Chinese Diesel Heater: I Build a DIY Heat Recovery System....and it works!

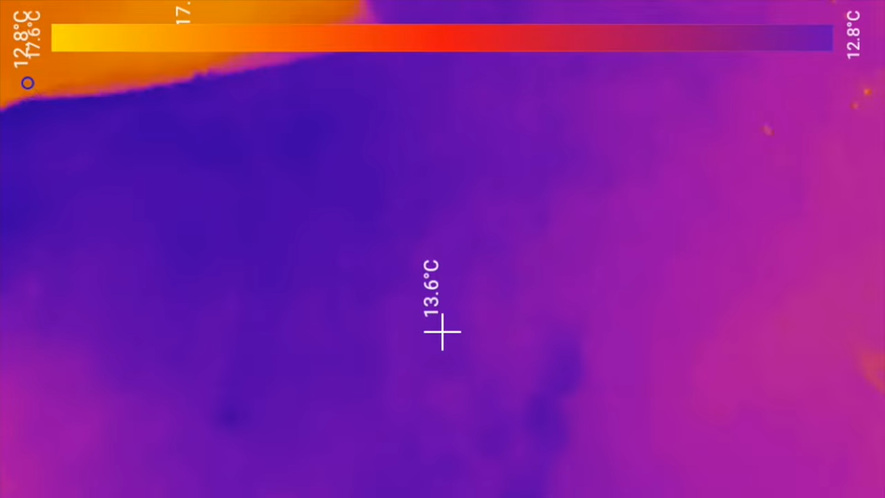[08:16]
On screen: spot 13.6°C, scale bottom 12.8°C
So, really, really happy at this point. So, the heater has been running for quite a while at this point.
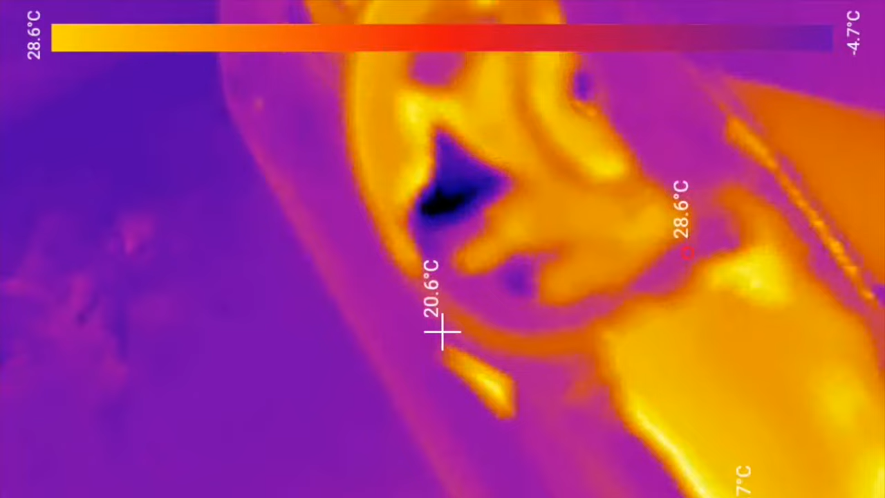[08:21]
On screen: spot 20.6°C, max 28.6°C, scale top 28.6°C, scale bottom -4.7°C
You can see that the water coming out is leaving a
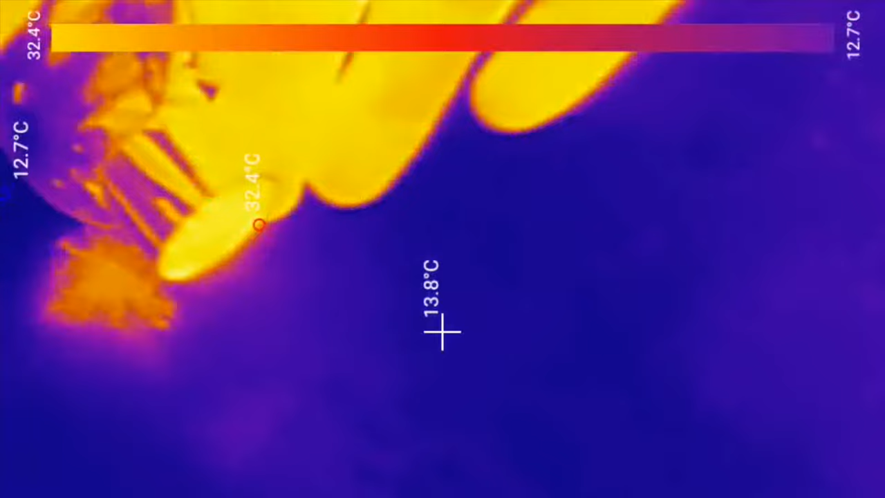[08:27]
On screen: spot 13.8°C, max 32.4°C, scale top 32.4°C, scale bottom 12.7°C
heat signature of about 15 to 20 degrees and the actual muffler
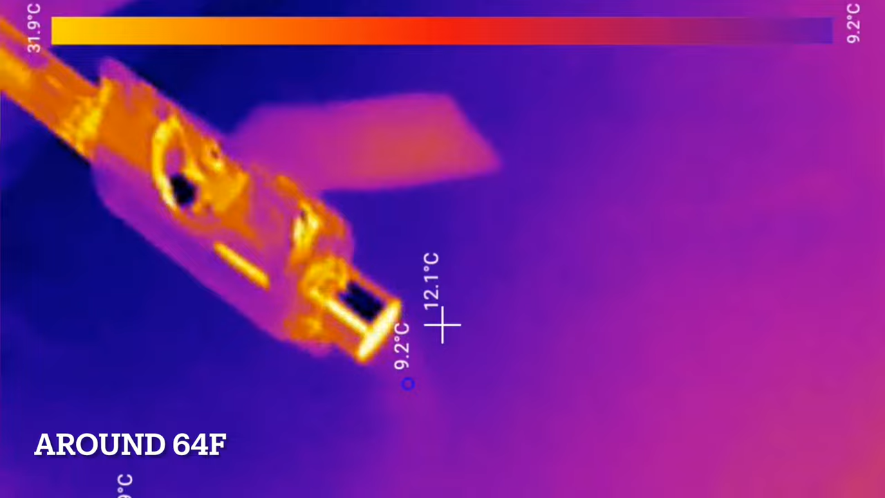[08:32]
On screen: spot 12.1°C, scale top 31.9°C, scale bottom 9.2°C
at the end of the exhaust pipe is showing about 27 degrees. It's not that hot, really.
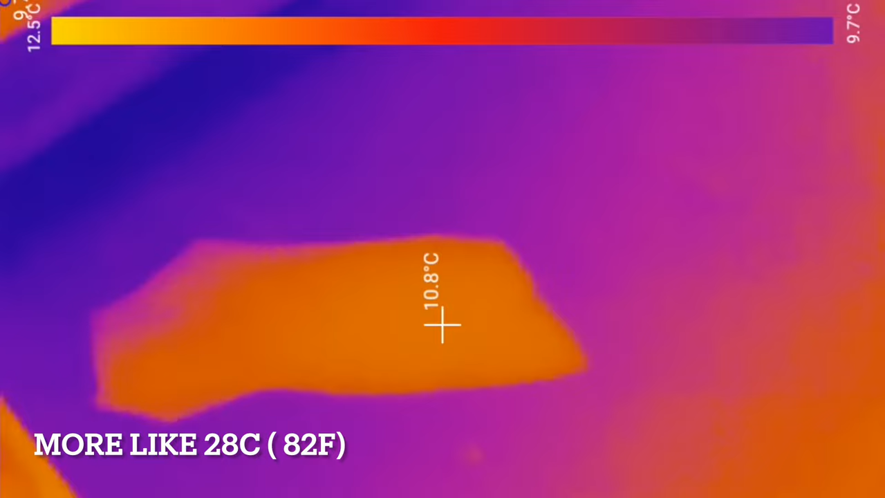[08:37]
On screen: spot 10.8°C, scale top 12.5°C, scale bottom 9.7°C
Obviously, the daytime temperature and everything like that was probably only about 12 degrees here,
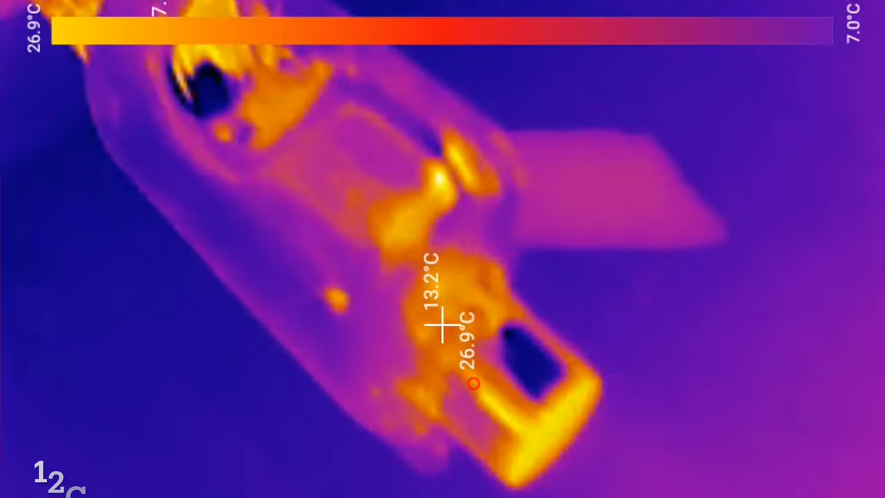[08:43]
On screen: spot 13.2°C, scale top 26.9°C, scale bottom 7.0°C
so we are still losing some heat,
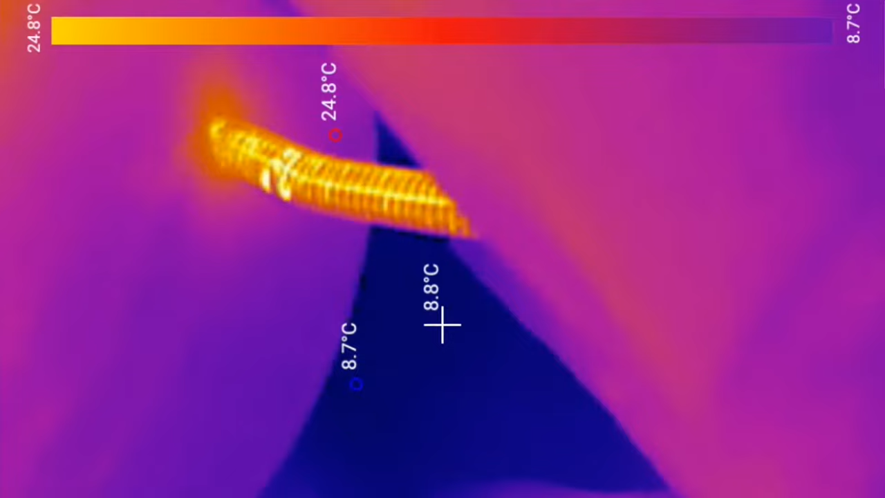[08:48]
On screen: spot 8.8°C, max 24.8°C, min 8.7°C, scale top 24.8°C, scale bottom 8.7°C
but it's a significant drop when you compare it to the exhaust that's registering about,
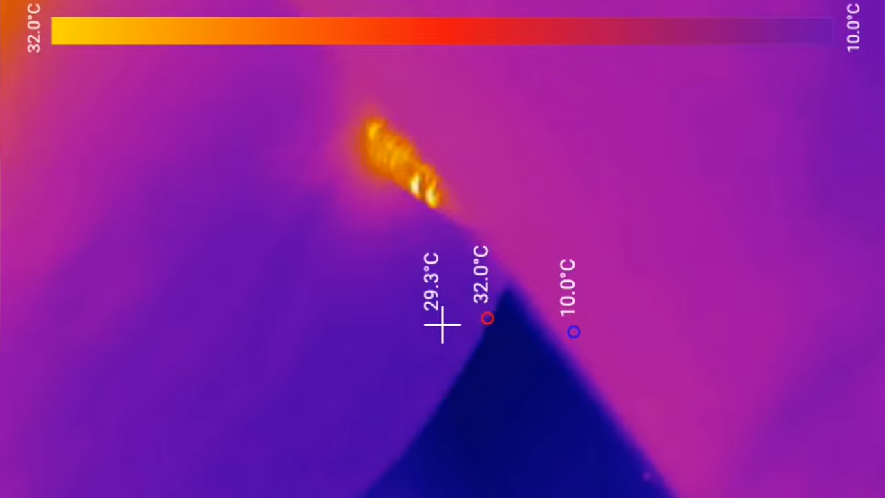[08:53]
On screen: spot 29.3°C, max 32.0°C, min 10.0°C, scale top 32.0°C, scale bottom 10.0°C
well, let's have a look, about 211 degrees C.
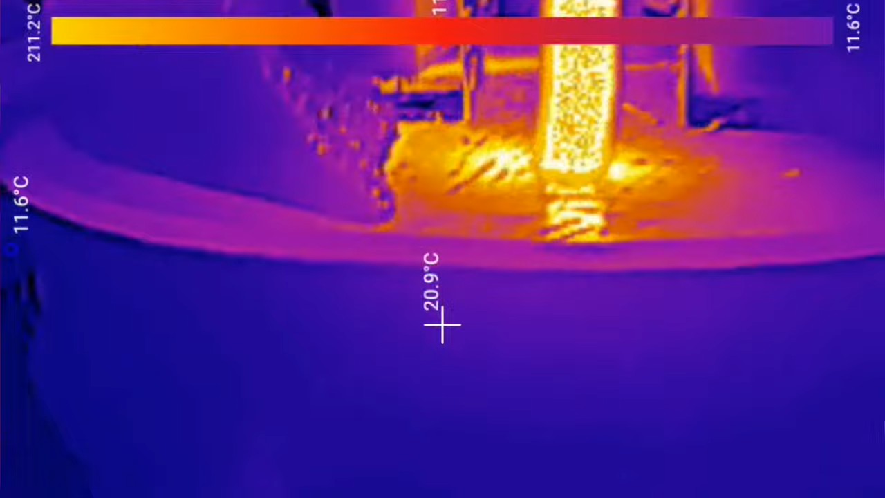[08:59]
On screen: spot 20.9°C, scale top 211.2°C, scale bottom 11.6°C
So, we're dropping like 190
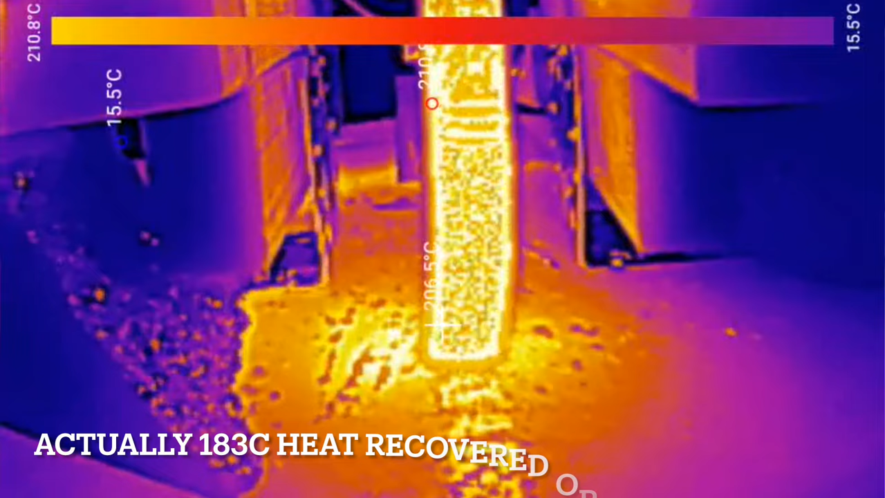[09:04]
On screen: min 15.5°C, scale top 210.8°C, scale bottom 15.5°C
degrees sort of area of heat into that sand, which means we're recovering that much heat,
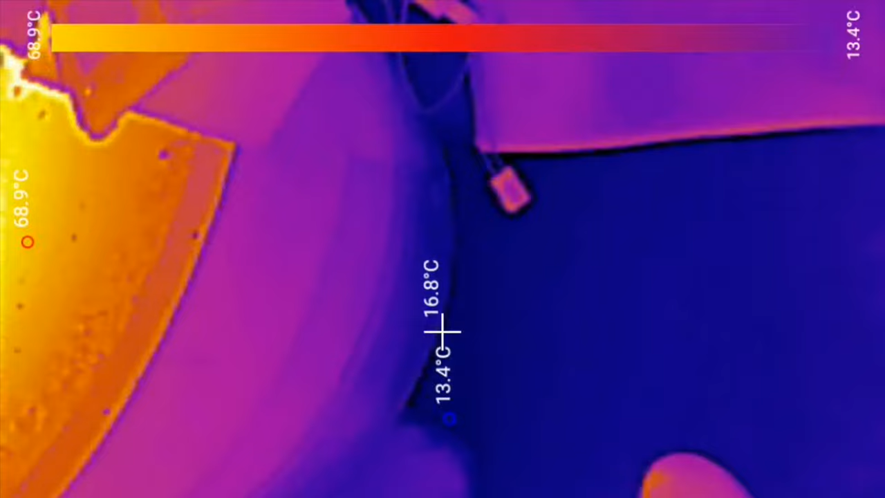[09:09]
On screen: spot 16.8°C, min 13.4°C, scale top 68.9°C, scale bottom 13.4°C
which is, frankly, amazing.
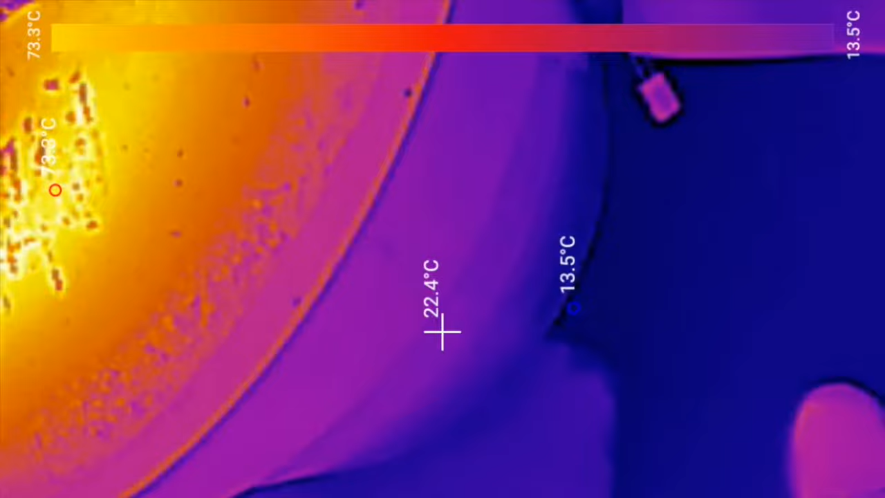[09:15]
On screen: spot 22.4°C, min 13.5°C, scale top 73.3°C, scale bottom 13.5°C
So, really, really chuffed with the results that we've got from this.
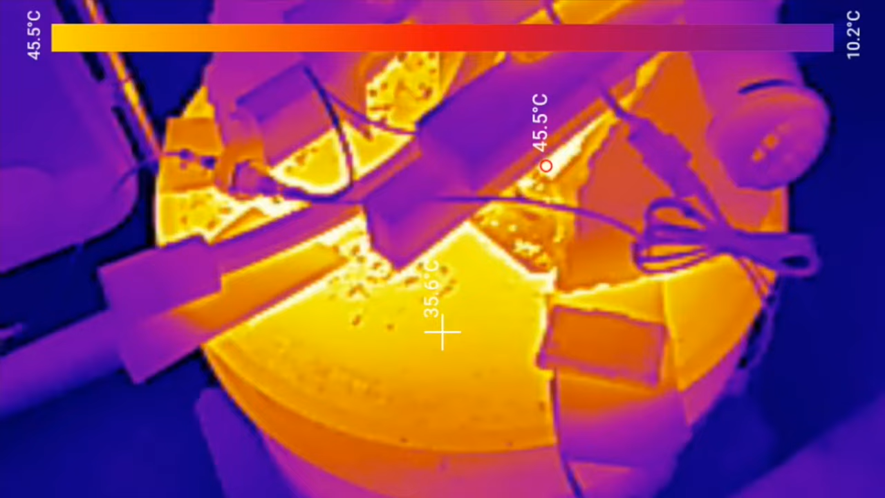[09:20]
On screen: spot 35.6°C, max 45.5°C, scale top 45.5°C, scale bottom 10.2°C
So, once everything was turned off and, obviously, allowed to cool down, I did go back and check the temperature of the barrel.
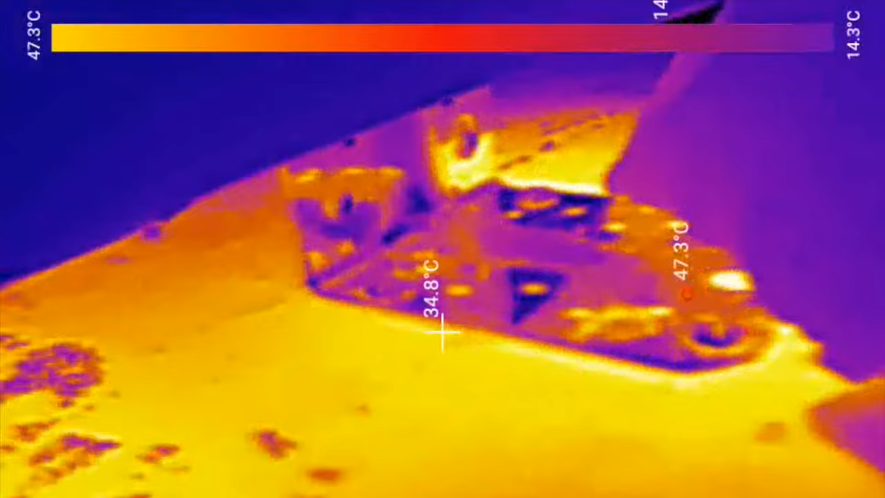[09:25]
On screen: spot 34.8°C, max 47.3°C, scale top 47.3°C, scale bottom 14.3°C
Whilst everything seemed to cool down quite quickly in terms of the exhaust,
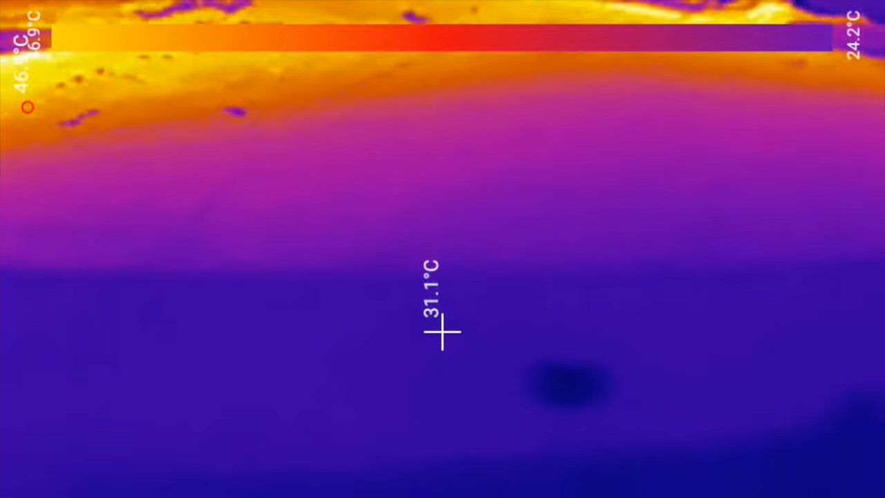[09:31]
On screen: spot 31.1°C, scale bottom 24.2°C
the actual casing and that, the barrel took a lot, lot longer to cool down.
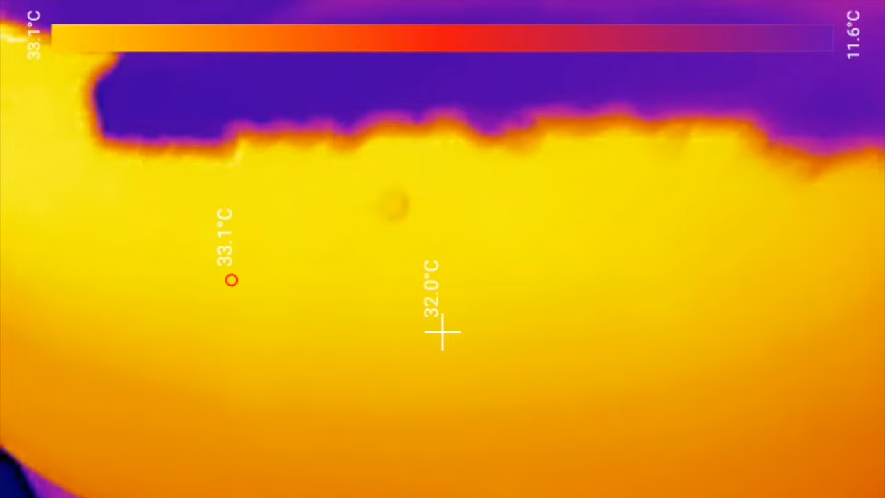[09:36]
On screen: spot 32.0°C, scale top 33.1°C, scale bottom 11.6°C
Now, bear in mind, it didn't get really, really hot over the sort of 30 minutes I was running this test,
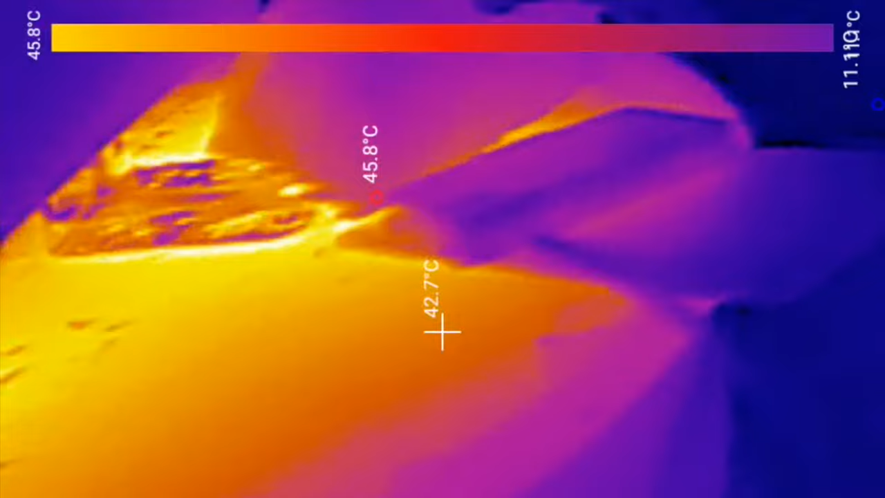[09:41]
On screen: spot 42.7°C, max 45.8°C, scale top 45.8°C
but the temperature it went up to stayed
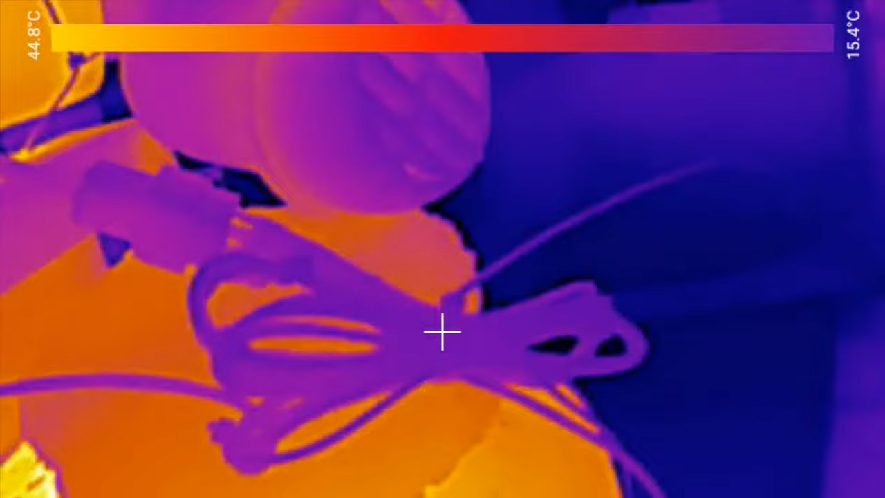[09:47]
On screen: scale top 44.8°C, scale bottom 15.4°C
at that temperature for at least three hours.